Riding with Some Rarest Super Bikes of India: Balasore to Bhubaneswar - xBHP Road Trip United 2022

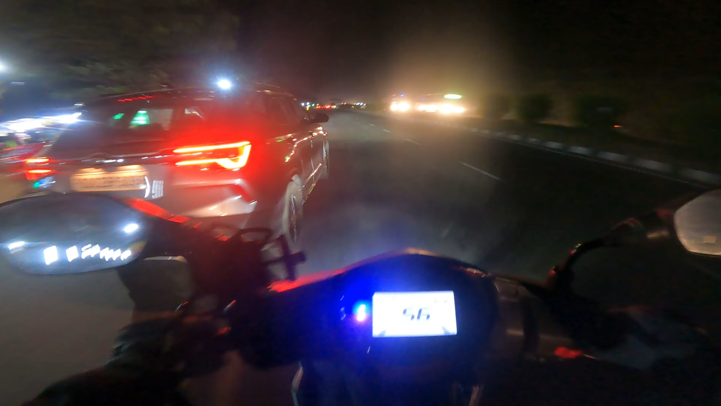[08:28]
These are the hidden speed cameras.
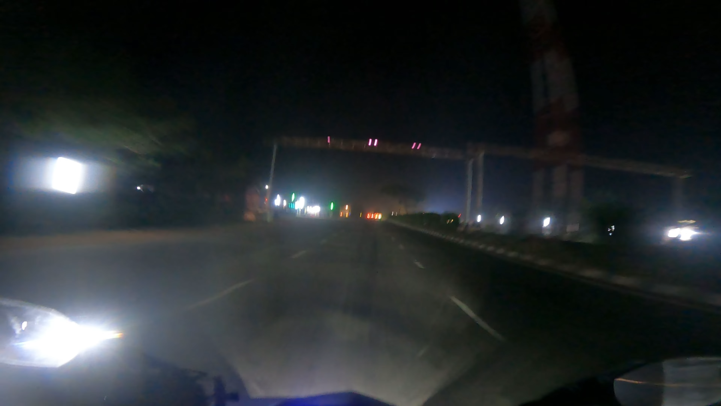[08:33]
These are related to LED, the speed cameras are hidden. I've just crossed a toll plaza.